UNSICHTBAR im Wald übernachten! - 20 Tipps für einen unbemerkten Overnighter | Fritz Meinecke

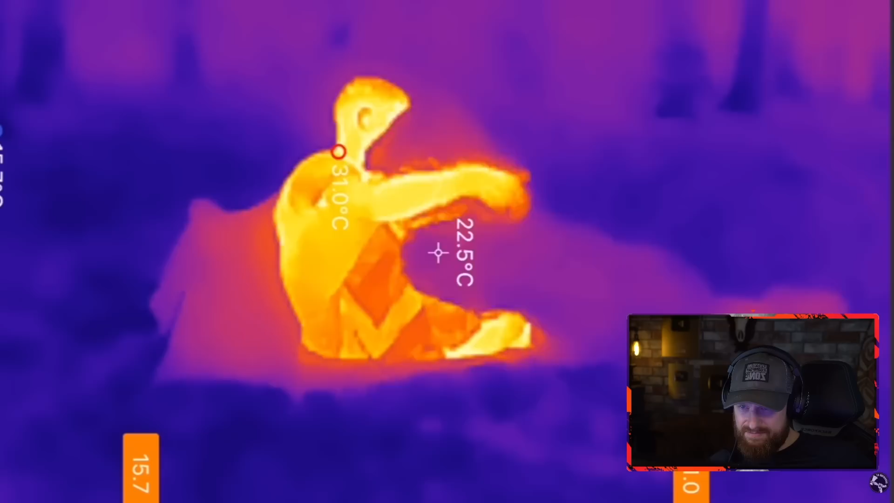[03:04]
On screen: spot 22.5°C
Aber stimmt, klar, das Tarnnetz hält die fest, wie er gerade gesagt hat. Ja, finde ich nicht schlecht.
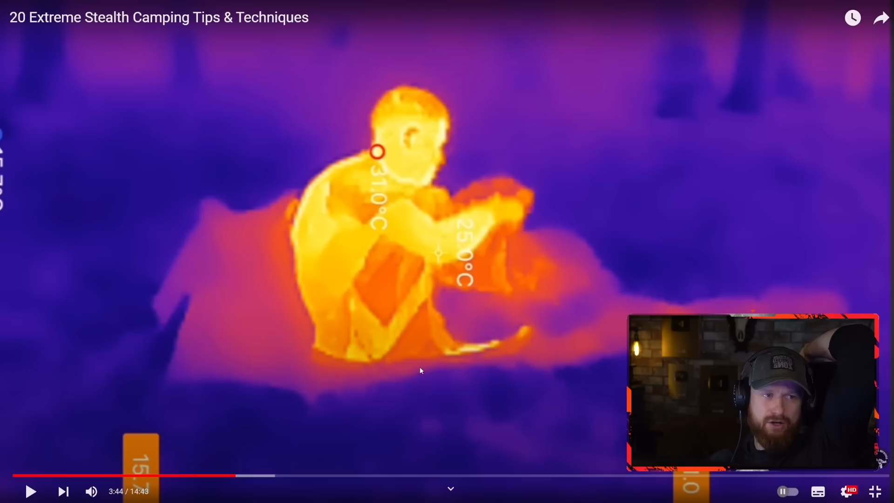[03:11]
Ja, ja. Allowing you to cover your entire shelter.
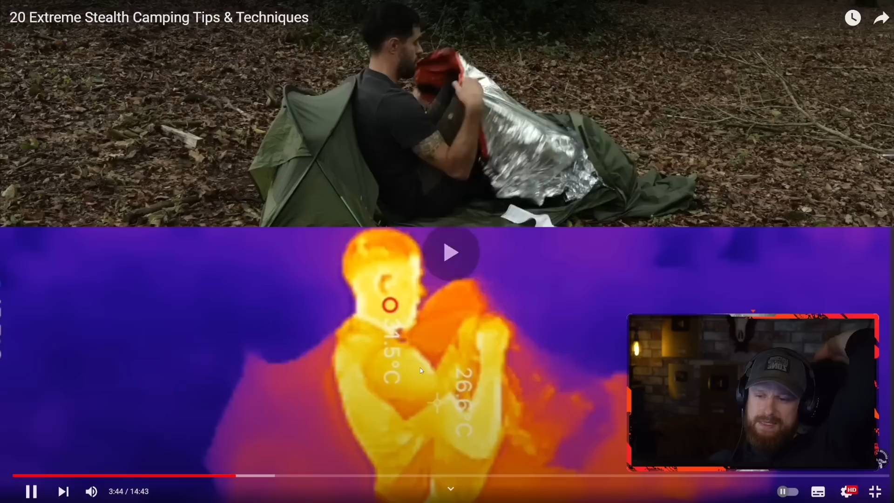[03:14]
Here is my tarp before the camo netting is applied. Ja, oh, sorry. And here it is after. Ja. Much less visible than... Boah, jetzt...